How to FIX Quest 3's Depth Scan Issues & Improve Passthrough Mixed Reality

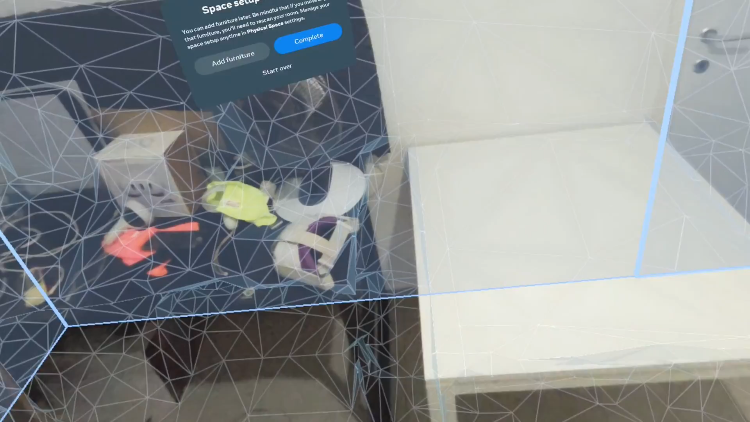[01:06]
also allow the depth scanning camera to make sure to capture some object that might be small or thin that otherwise it might miss.
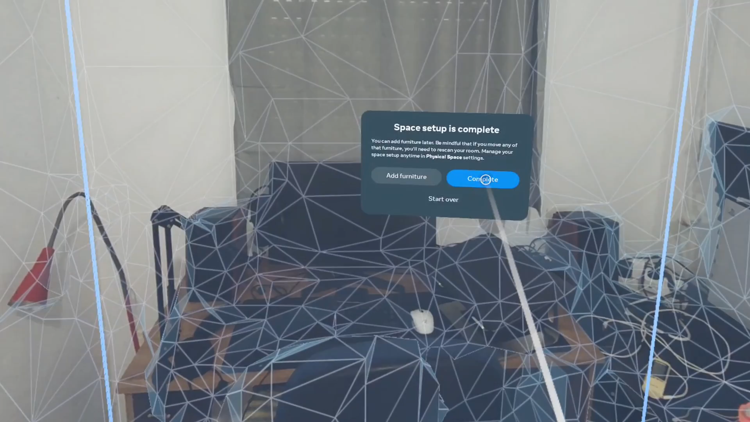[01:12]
Now as you can see the faces of the mesh
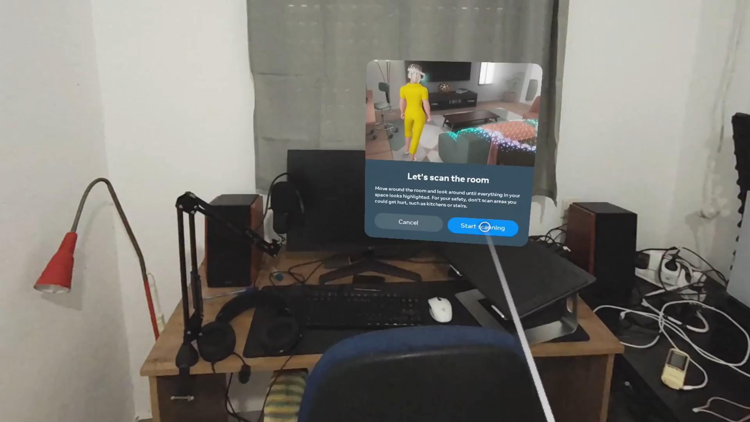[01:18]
you can see that the resolution of the depth scanning isn't high.
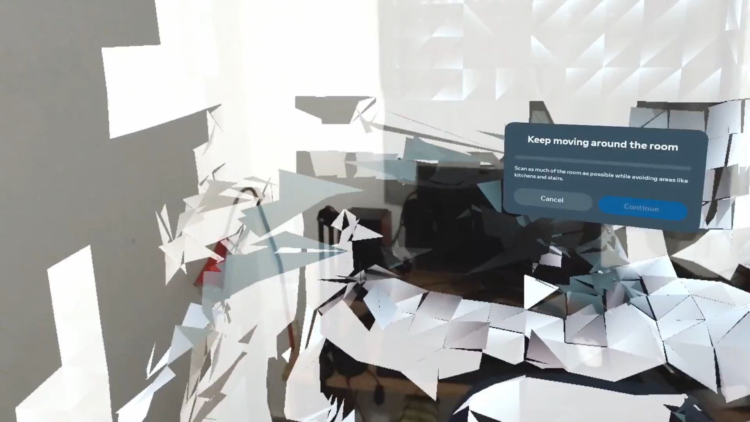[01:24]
This means the small object might be missed or not scanned or scanned in a very inaccurate way.
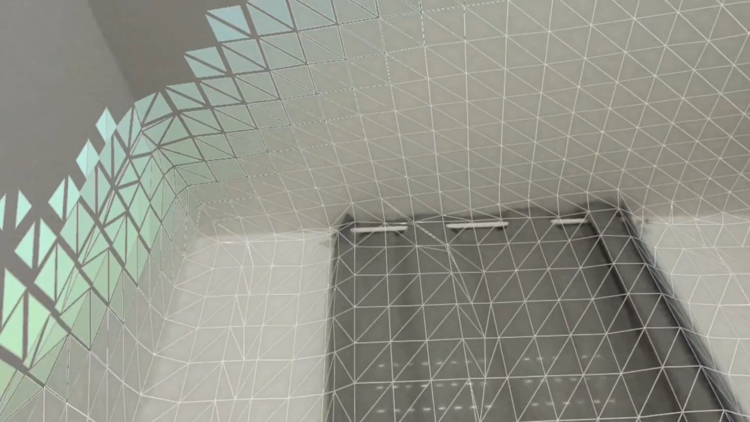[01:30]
Now when you start make sure to scan everything also again the ceiling and also the walls and other areas.
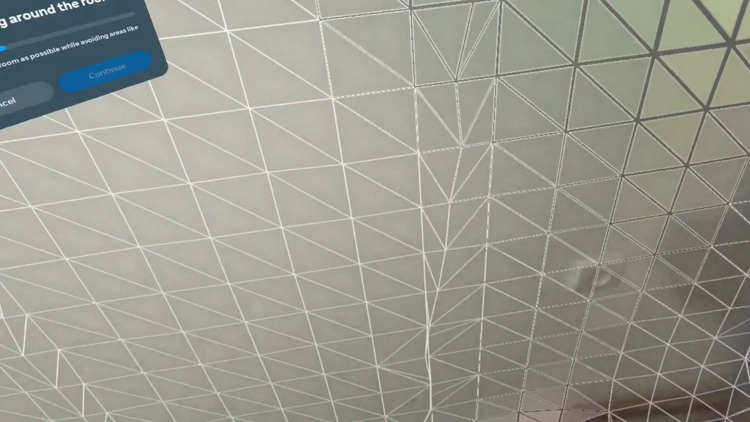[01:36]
Make sure to look at some areas several times to get a better accurate
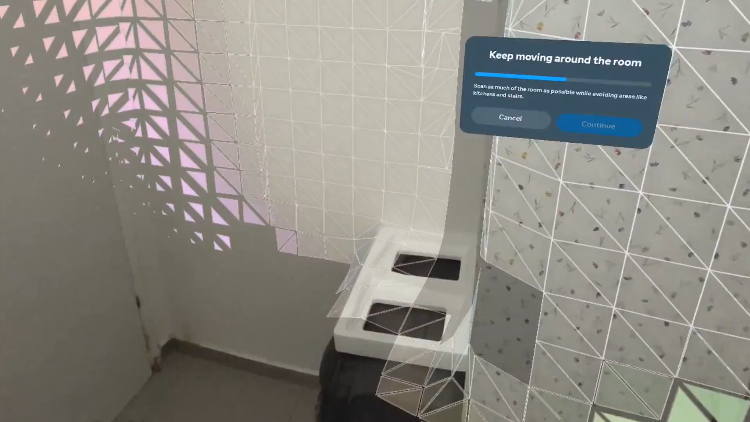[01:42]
representation mesh digital representation of those objects.
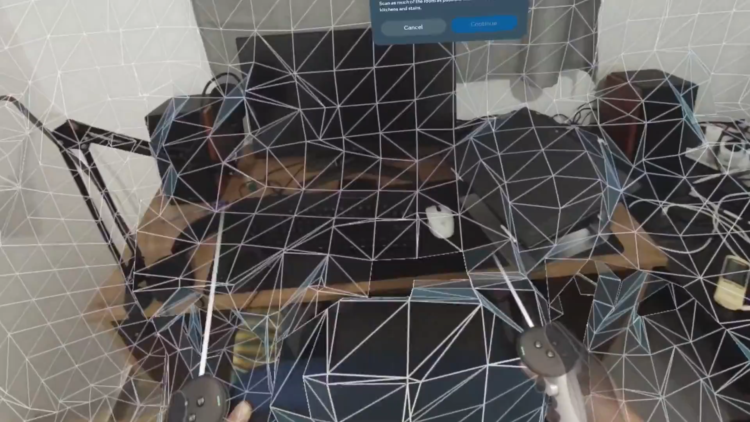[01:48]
Eventually the asset will tell you when it's enough and you can stop but I recommend continue on again because as you can see here some of the areas like
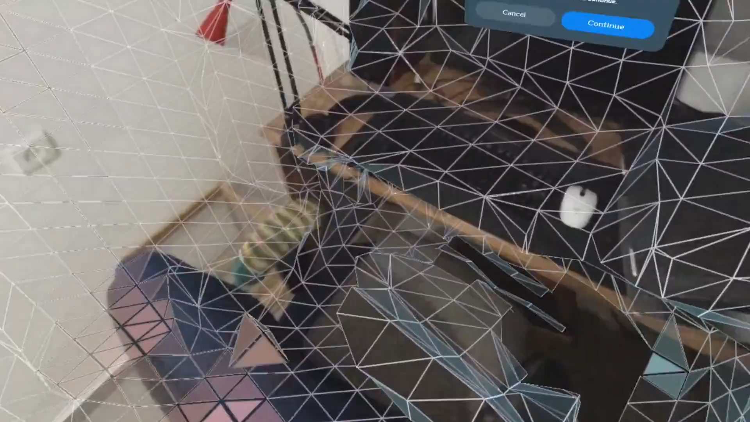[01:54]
underneath the table aren't scanned properly and for example if you move objects
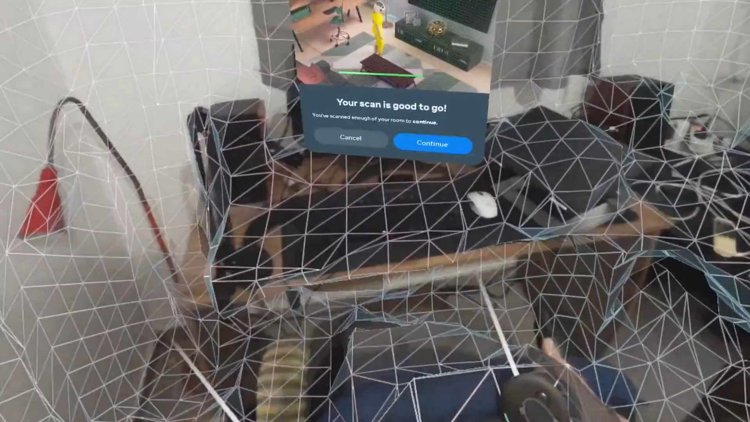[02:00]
make sure to put the object back at the place where you want to eventually be because
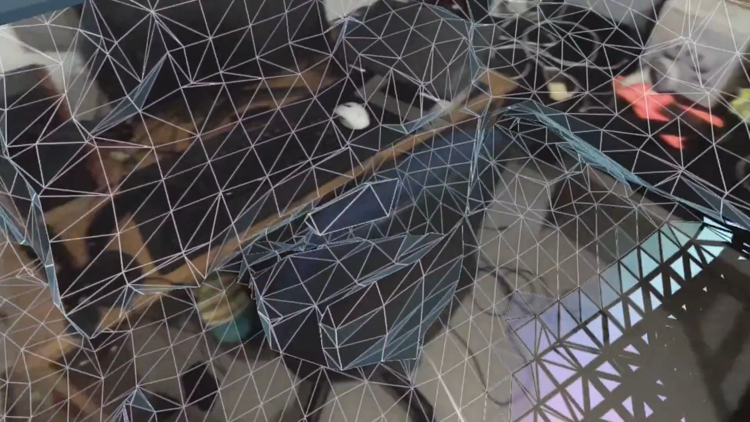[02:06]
otherwise you put the chair in the middle of the room it will be scanned there but if you decide to make room and
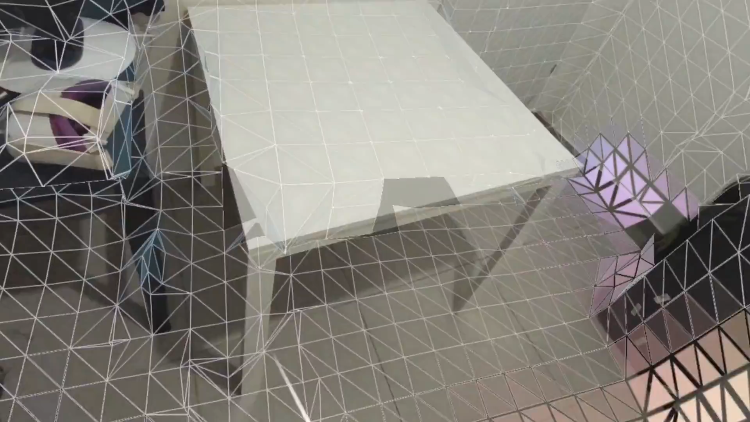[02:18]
and this will lead to an inaccurate experience eventually.
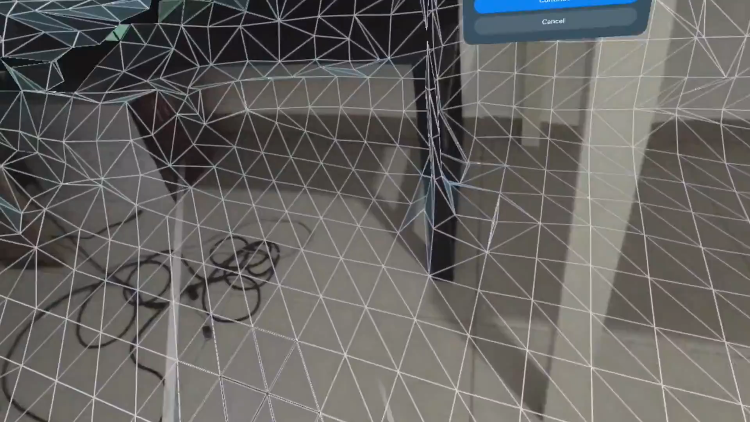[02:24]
Now as you can see I'm also kind of crouching and looking underneath the table in order to scan the areas underneath the table.
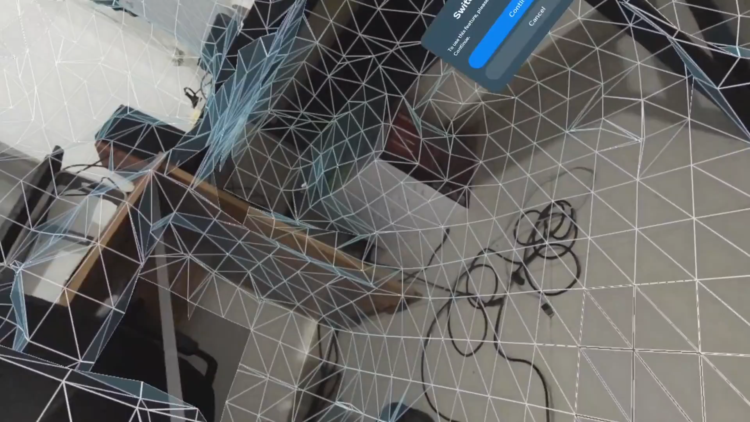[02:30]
There are some things that we can do later on which I'm going to talk about in a moment where they can define objects but as you can see I wanted to
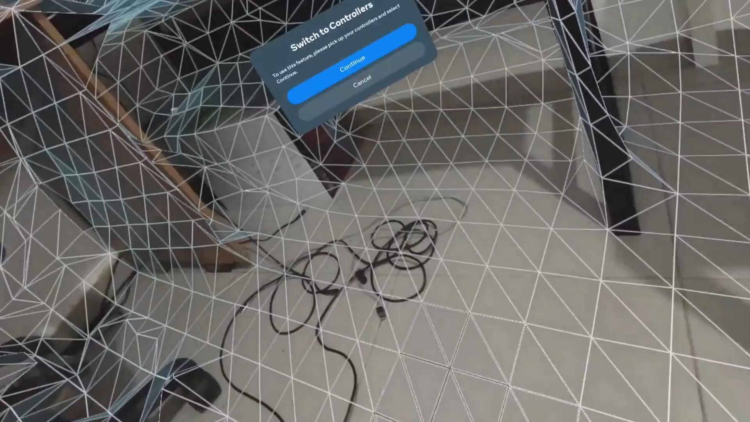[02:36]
make sure that the depth scanning also get this area underneath the table.
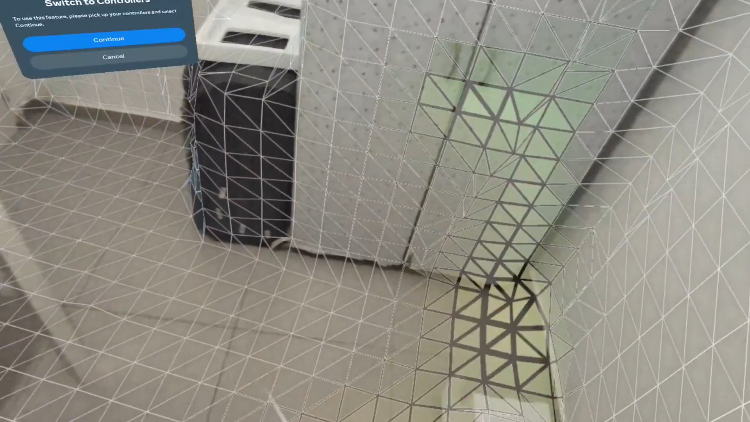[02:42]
You can see that it actually missed the legs sometimes it gets it but not very accurately because they are very slim.
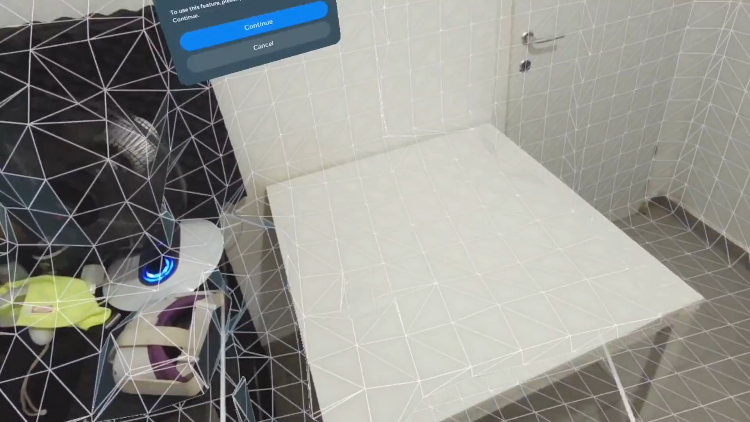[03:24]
Also when it comes to tables for example you can see that this doesn't have texture and it can miss sometimes it doesn't do it very accurately. If you have good contrast and texture surface it will pick it up much better.
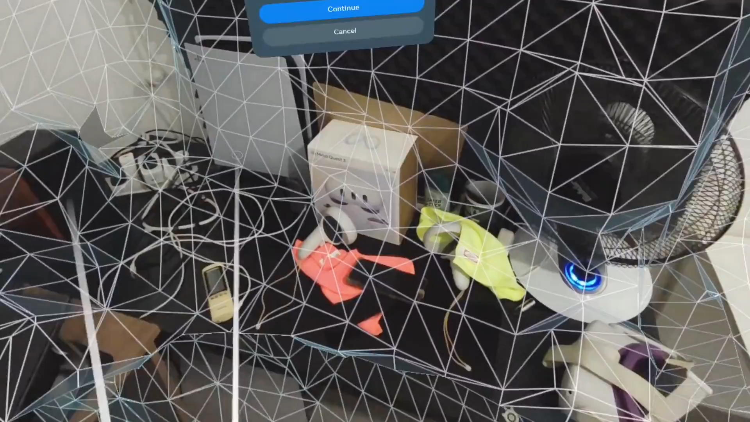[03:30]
The same goes by the way to dark areas unless there's some contrast it will capture
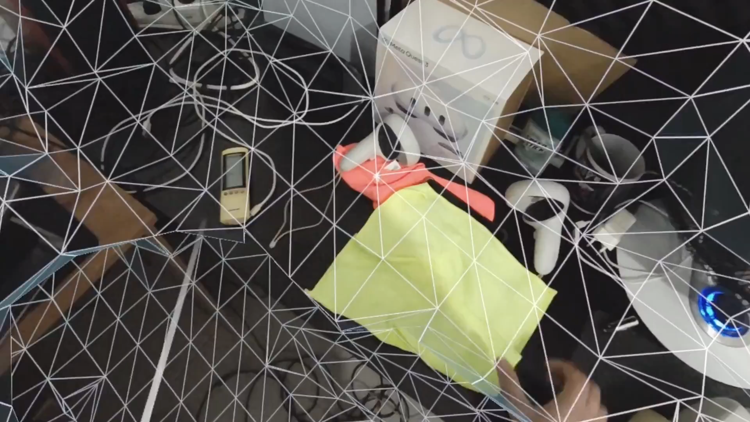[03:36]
it but you can see it really doesn't really capture the edges of the table. It does a good job because there are cables there and some other
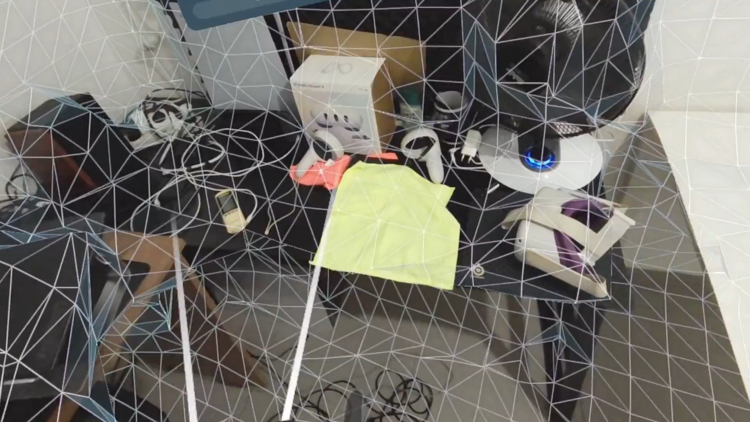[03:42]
objects this is why it's scanned it properly but you see that the edges where they are dark if there's no texture there it just doesn't scan it because it's black because there's not enough contrast of course.
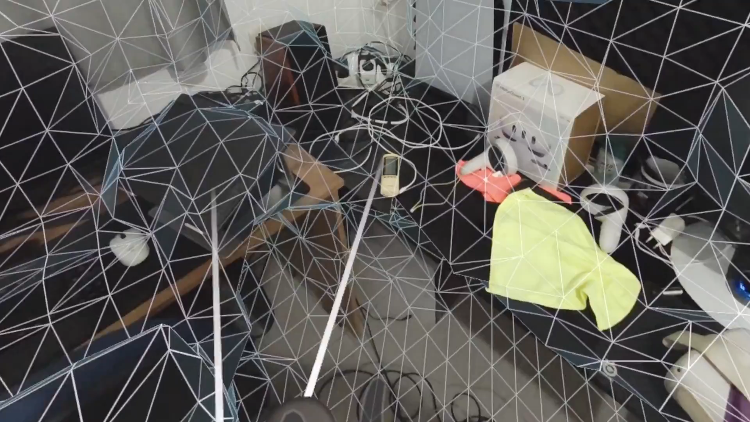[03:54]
But we're going to solve this when it comes to again adding objects furniture I'm going to do this in a moment.
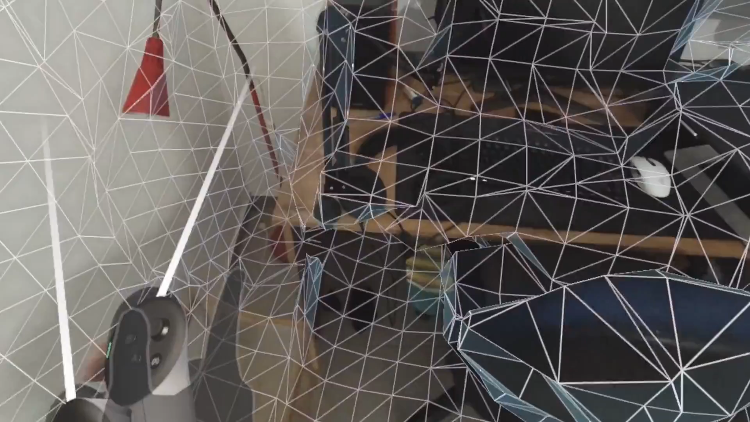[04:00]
So again this is another area on the side which I wanted to scan maybe I'm going to throw a boulder I wanted to really be there.